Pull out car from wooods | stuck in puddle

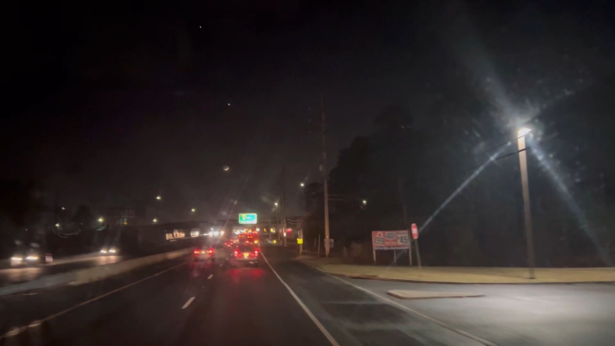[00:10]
और लेट्स सी हाउ इट गोना बी अ फन,
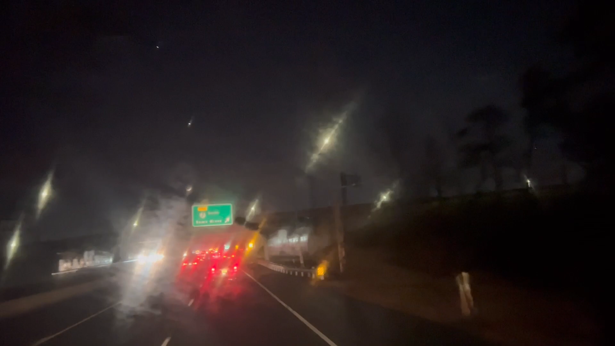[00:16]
क्योंकि अंधेरा भी है और है भी जंगल में,
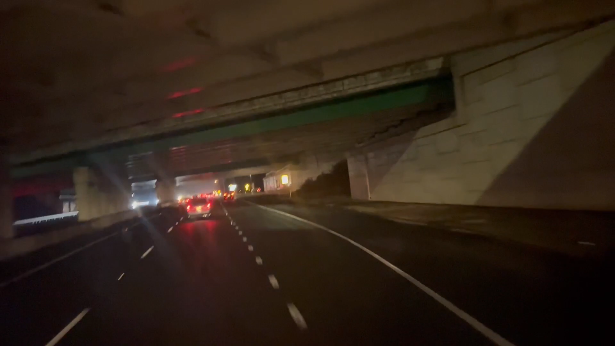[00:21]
तो थोड़ा सा हार्ड टाइम भी होगा डार्क होने की वजह से। और आज चांद भी मेरे ख्याल से नया पहली का चांद है।
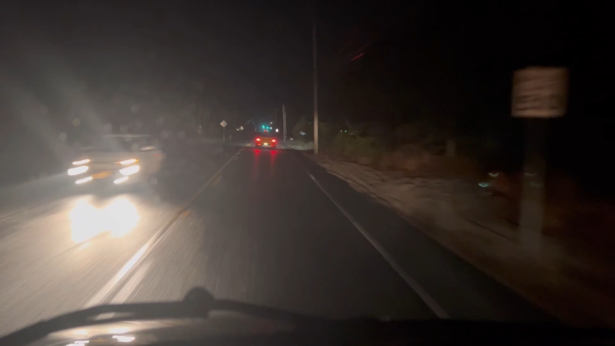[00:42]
गाड़ी जो है वो दरख्तों में जंगल के अंदर वहाँ पे स्टक हो गई है मड में, और गाड़ी बंद हो गई है क्योंकि उसमें पानी चला गया है आई गेस एग्जॉस्ट में। और बिल्कुल डीप इन द वुड्स, आई मीन लाइक जंगल के अंदर है और डर्ट रोड है।
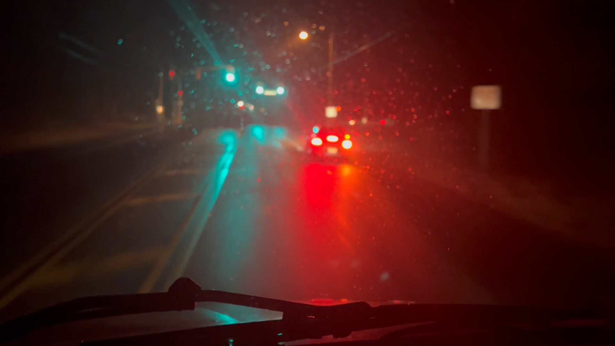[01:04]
सो जाके देखते हैं व्हाट वी विल फाइंड फॉर एडवेंचर। और बारिश भी हल्की हल्की हो रही थी, आज तो तकरीबन रुकी नहीं है, बहुत हल्की सी फुहार है। और ये सारी साइड पे वुड्स हैं,